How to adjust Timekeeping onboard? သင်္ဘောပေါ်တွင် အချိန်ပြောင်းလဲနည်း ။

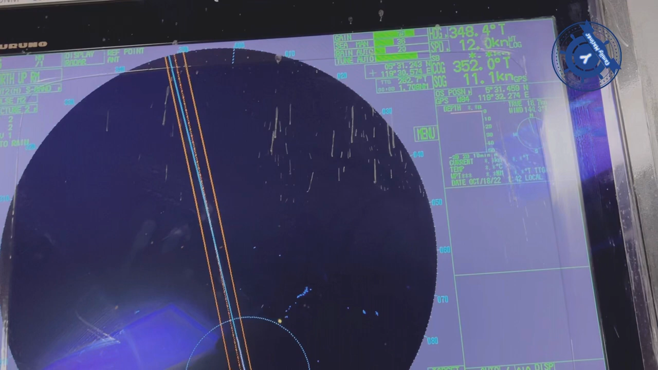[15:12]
Radar ye time with no PM abo. Radar ye no look at time with PM abo.
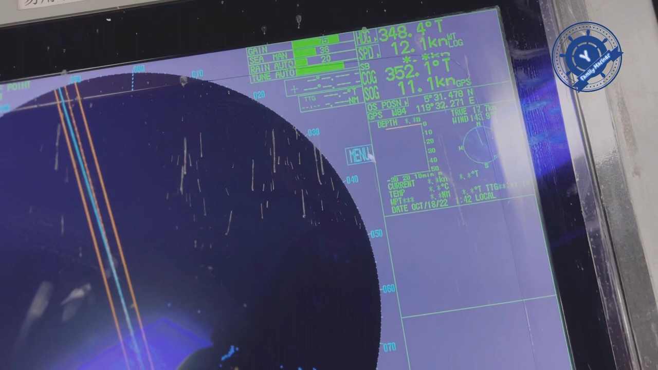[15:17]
Look at time beam so, manual the chair women, PV solution, general ye, navy data, navigation data, but not one navy data,
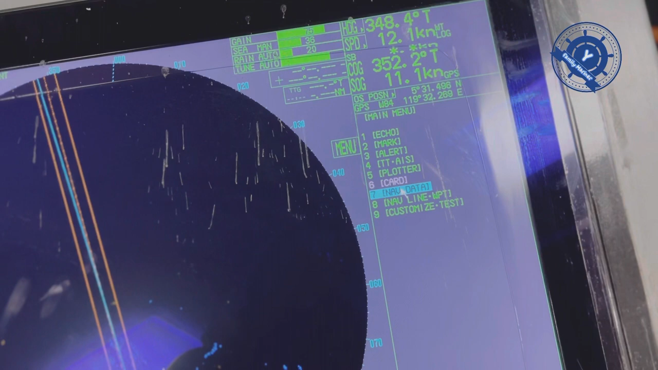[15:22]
do all you tare, navy data ye, general, the outer mazo ye, Pashimine, look at times what is she by me.